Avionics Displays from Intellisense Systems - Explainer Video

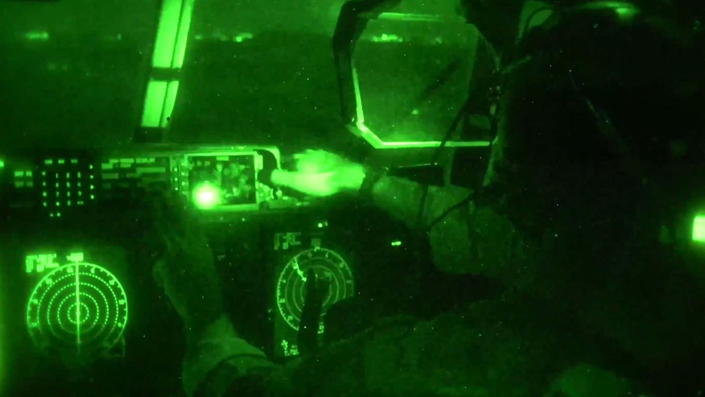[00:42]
These displays serve as both primary flight displays and mission system displays.